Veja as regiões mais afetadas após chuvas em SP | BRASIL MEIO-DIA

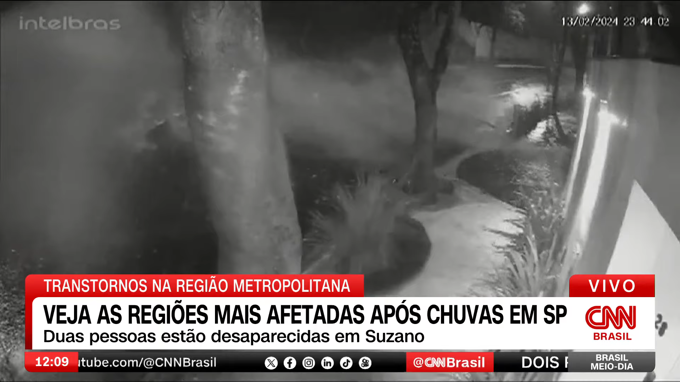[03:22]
Essa imagem, gente, é impressionante. É o momento que o muro cai. Imagens de câmera de segurança que mostram o momento do desabamento desse muro no cemitério.